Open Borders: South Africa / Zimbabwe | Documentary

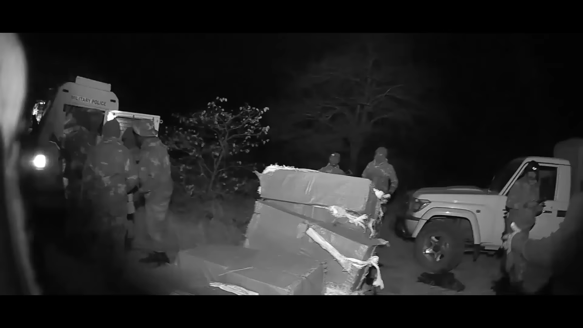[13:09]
Tonight, I will be joining one of AfriForum's neighborhood watches on one of these operations.
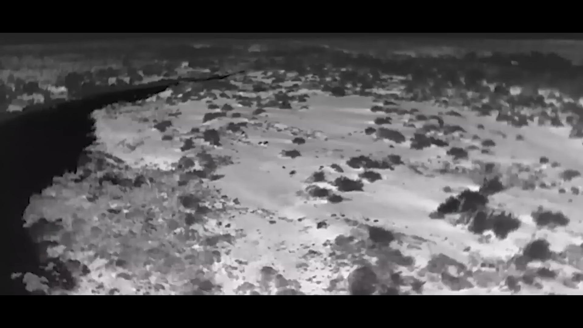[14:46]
Unmanned aerial vehicles with night vision capabilities are also deployed to perform aerial searches.
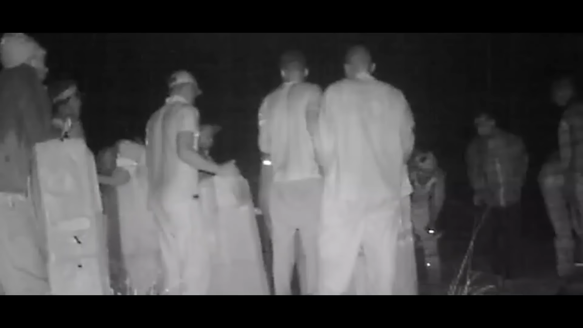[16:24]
Cigarettes smuggled by one group in one night can easily have a street value of hundreds of thousands of rands, and these smugglers will not hesitate to protect their contraband with violence.
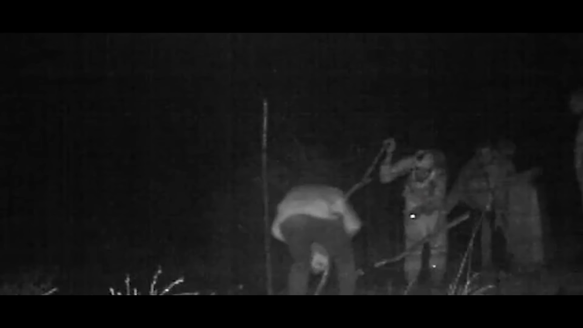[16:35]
It is a tense but ultimately quiet night, and just before dawn we head back, only to learn that one of the other groups had a less quiet night. They encountered a group of people possibly scouting for the smugglers.